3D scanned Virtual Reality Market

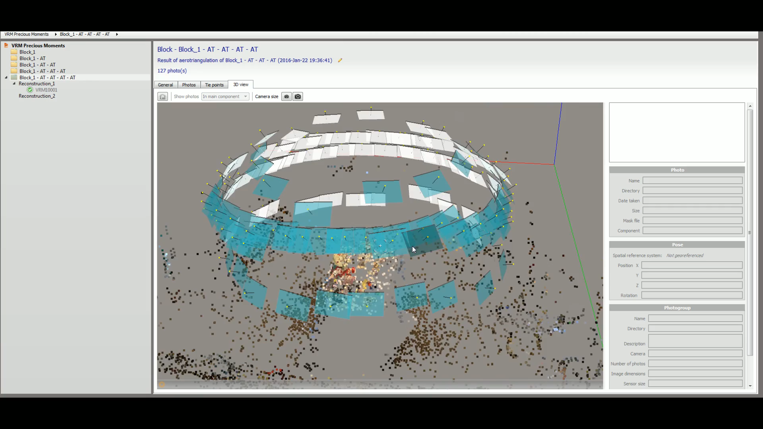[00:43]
You can see the placement of the pictures isn't perfect I don't have an automated system set up for
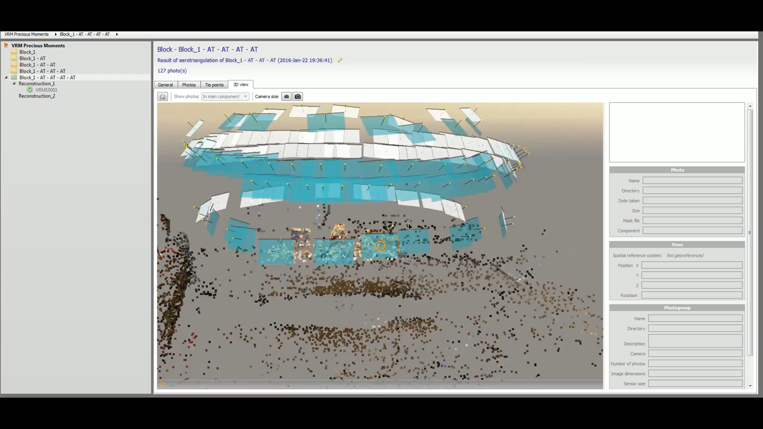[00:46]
this yet we're just taking all these by hand with a Nikon D3200 DSLR camera.
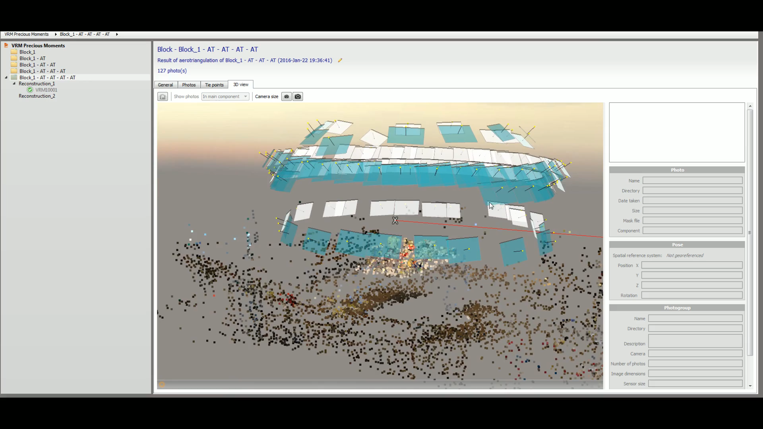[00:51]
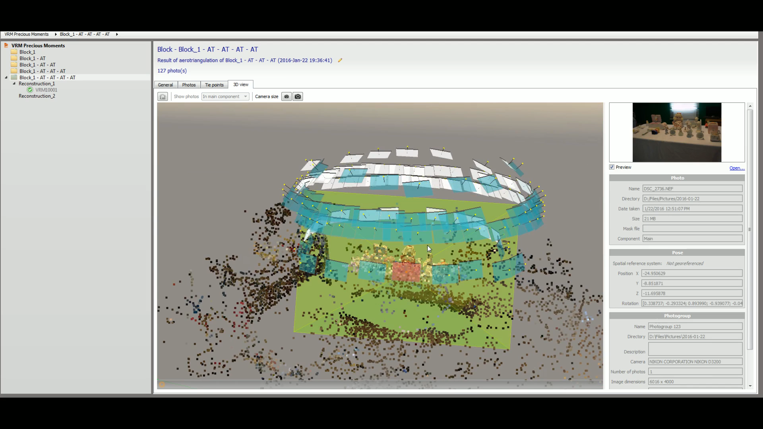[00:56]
Basically just all those pictures we were just looking at. So after I get the model.
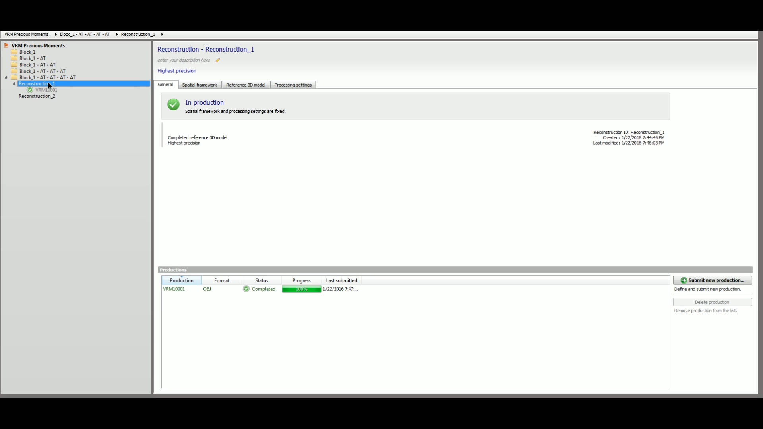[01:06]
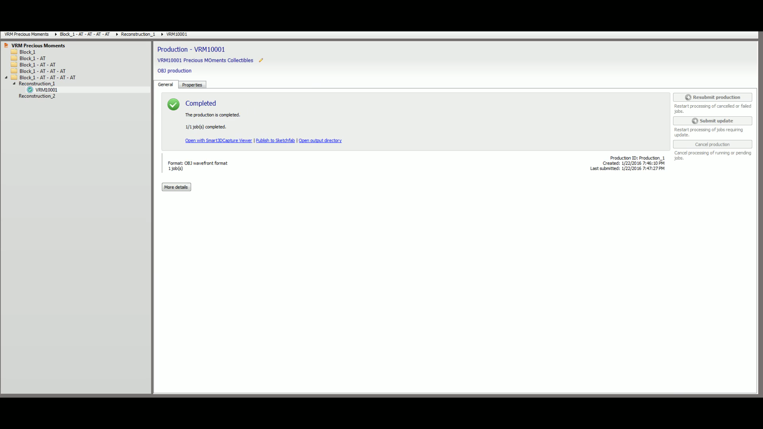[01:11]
Let's open this up real quick and mess slab I'll show you what we got after that.
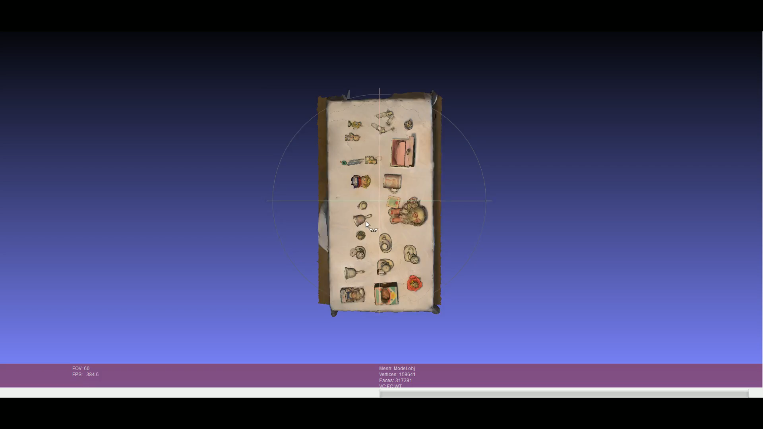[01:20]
Really nice I was pretty pretty darn happy with that.